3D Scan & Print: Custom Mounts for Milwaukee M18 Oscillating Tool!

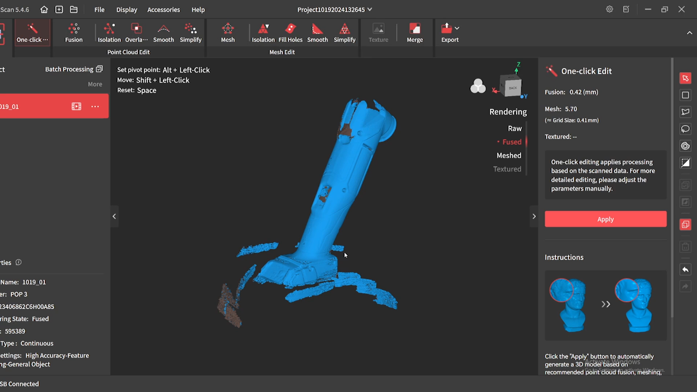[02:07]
Just let it spin a handful of times and trying to get as much of the important part of the tool as I could. From there, I did have to do a little bit of cleanup just by getting rid of some of these,
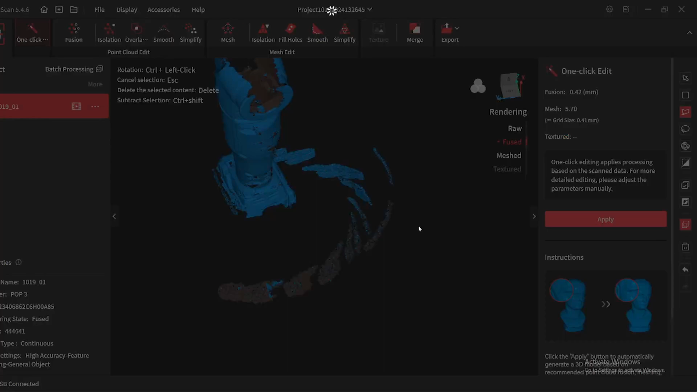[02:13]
you know, extra floating areas of the mesh. And then one thing I needed to do is identify the area where I think
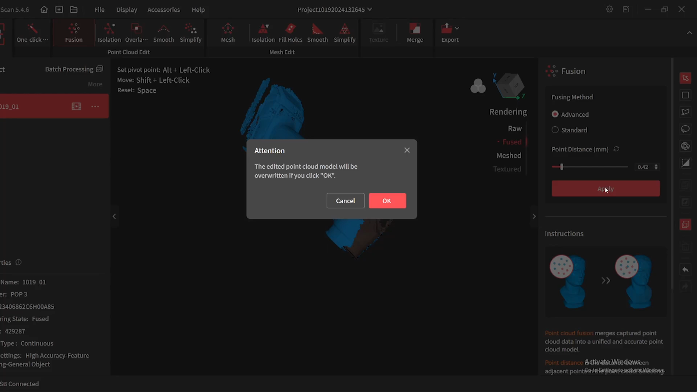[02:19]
that I was going to clamp the actual 3D printed parts that I was going to design
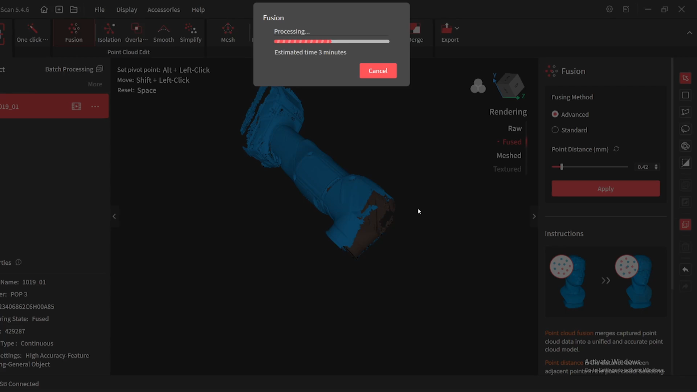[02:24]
and make sure that the mesh was solid in those areas. So after processing the scan, I go in here and I do the fill holes command, but only in the areas where,
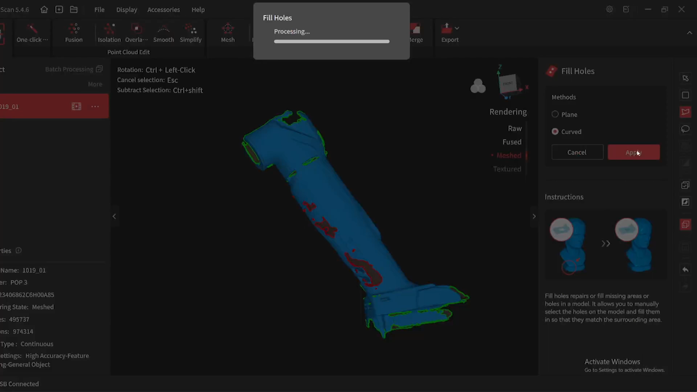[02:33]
again, I think that I may be clamping the tool in some way. The rest of it, I'm not really all that concerned about.
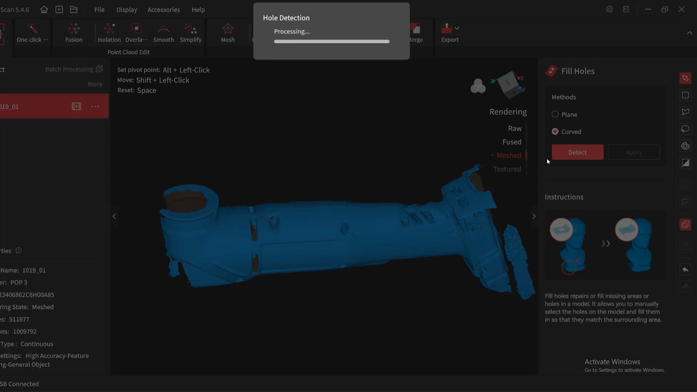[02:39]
But after that, I took this mesh and exported it and then brought that portion into Fusion 360.
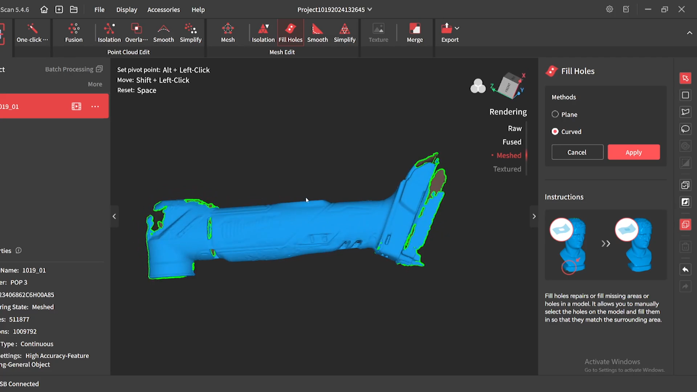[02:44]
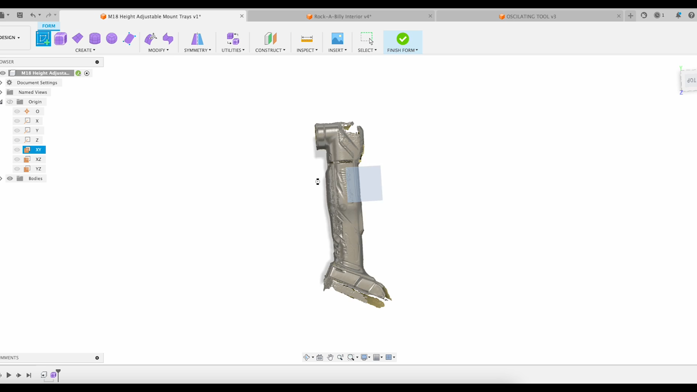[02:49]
So here in the actual Fusion 360, I'm going to use the forms tool. So I created a line that goes straight down the center of the
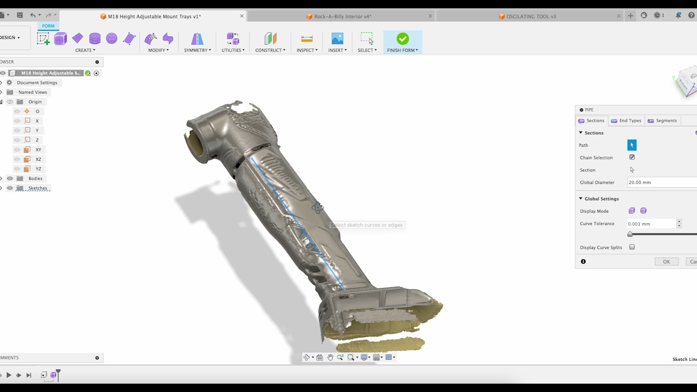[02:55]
tool after centering the mesh in approximately the origin of the part.
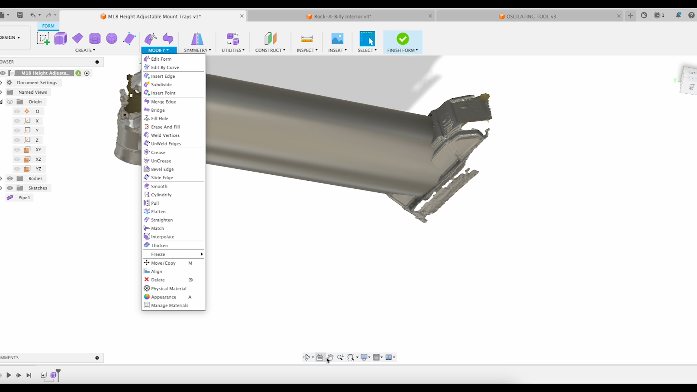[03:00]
I took the form and created a pipe or a tube over top of it.
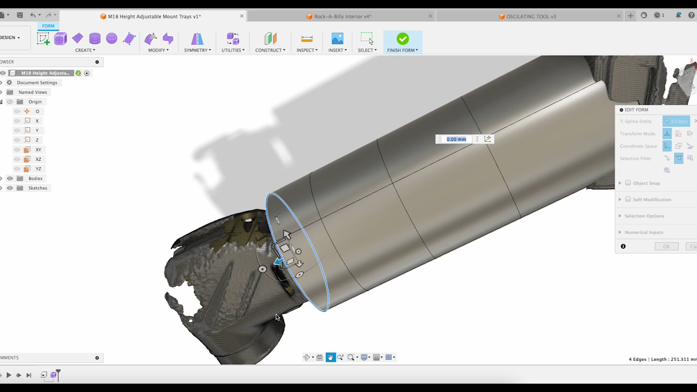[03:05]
And then I'm just moving it into the areas where I'm most concerned. I don't care as much about the battery end or closer to the head.
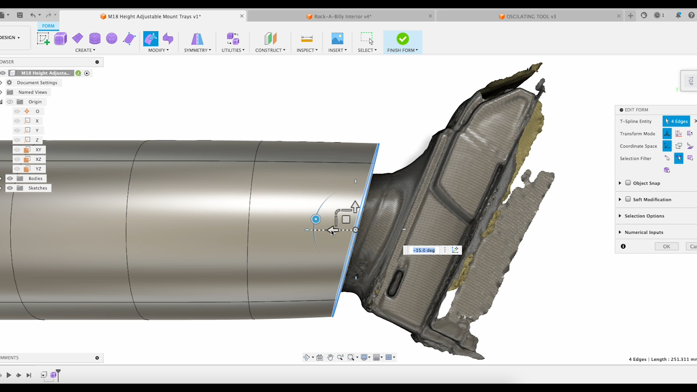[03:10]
From here, I did add some more subdivisions.
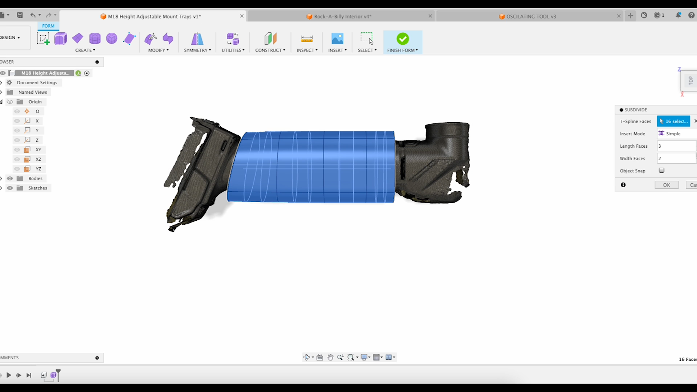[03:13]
Everywhere the lines cross is a point.
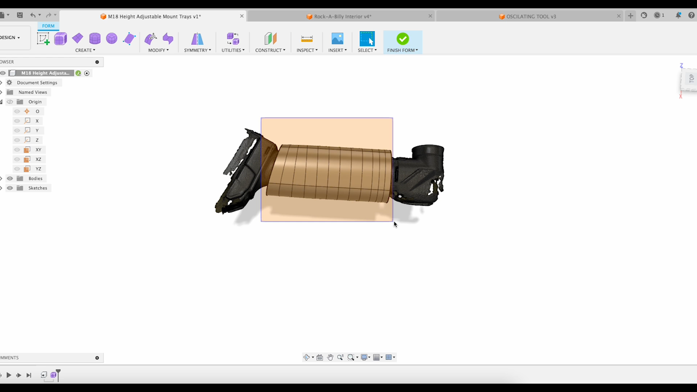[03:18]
And I'm going to be using those points to try and get some sort of, you know,
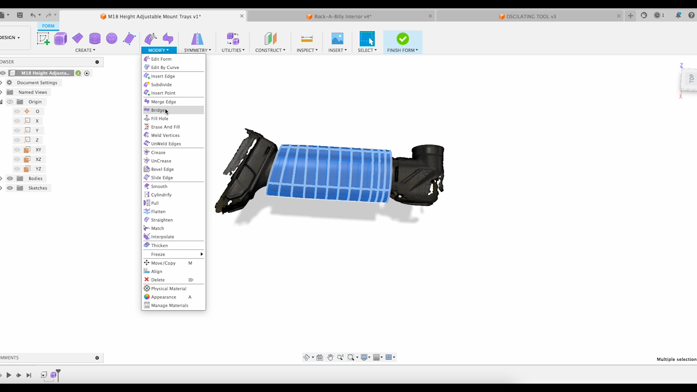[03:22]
approximation of the shape of this handle by using the pull command.
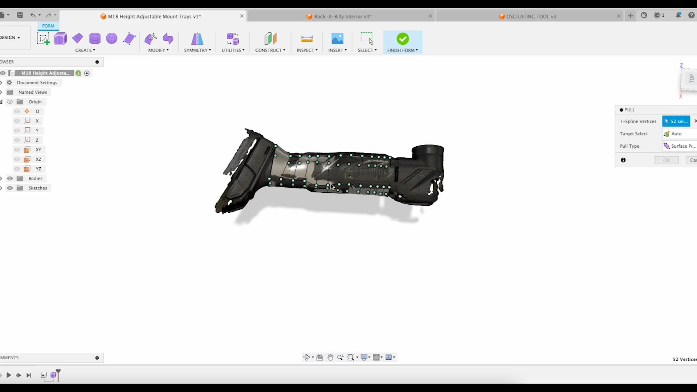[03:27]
So it's going to take and it's going to drop all those points down to the closest area of the mesh to it.
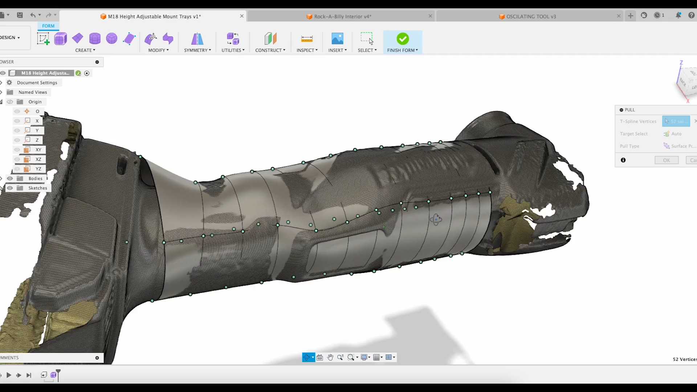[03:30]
This is just a super simple command, an easy way to take 3D scan data and pull a usable shape out of it.
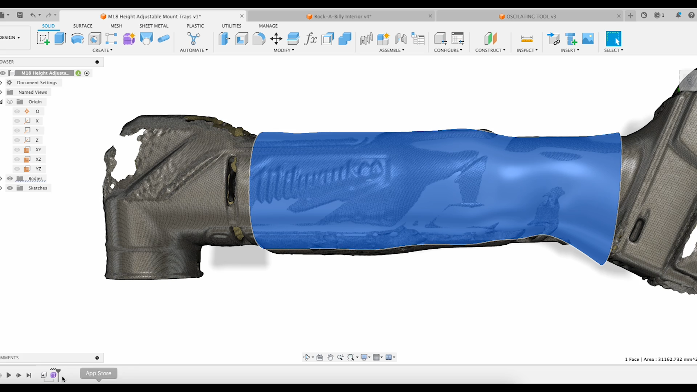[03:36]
The more subdivisions you use, the closer and more accurate that surface will be.
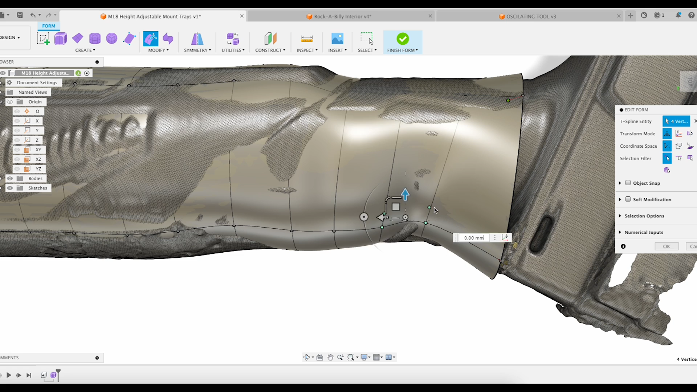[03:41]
But I also didn't need it to be so crazy accurate that it was going
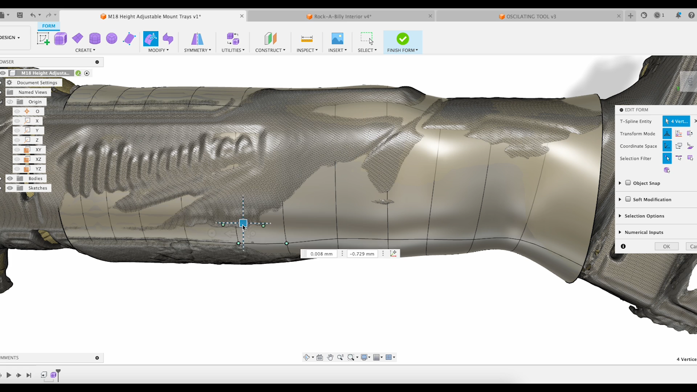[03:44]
to have all this really fine detail that I needed to 3D print.
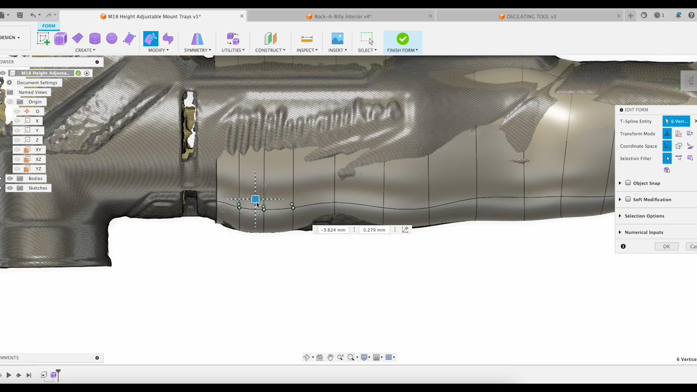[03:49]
This just gives me a nice usable surface that I can use to create the solid parts from there, keeping,
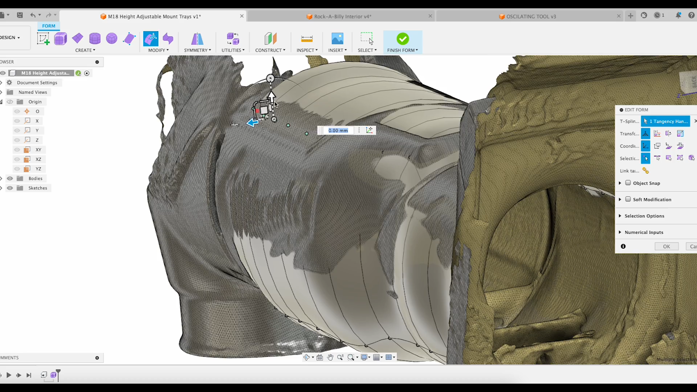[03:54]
you know, the 3D printing simple and not overly complex. And for what I'm going to be doing, this is going to work out really well.
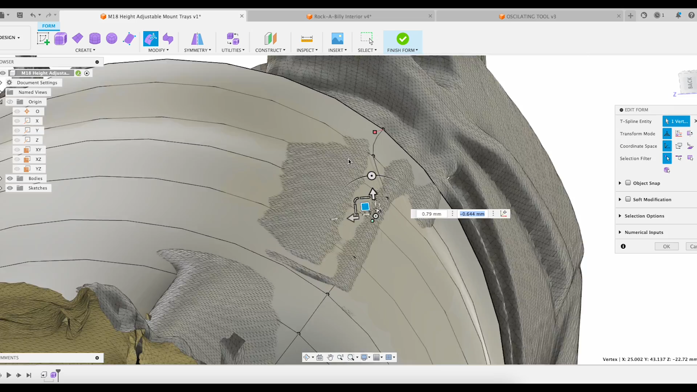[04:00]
As far as adjusting the surfaces, as I'm doing here are the forms. This is more of an art than a science. And I just got it pretty close. You can see it, you know, just outside of the shape of the tool from there.
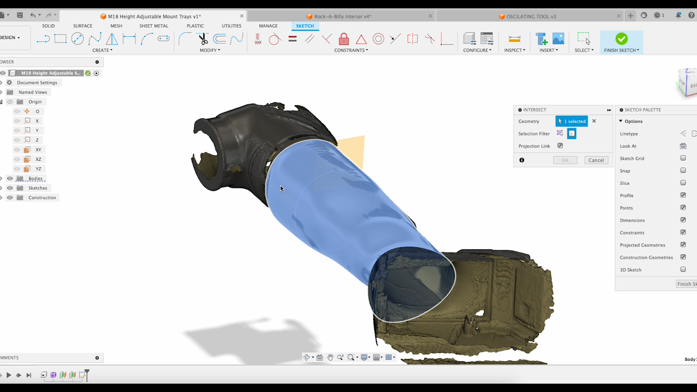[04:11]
After creating a plane, roughly where I think that the clamp needs to go, I did an intersection sketch to give me that profile.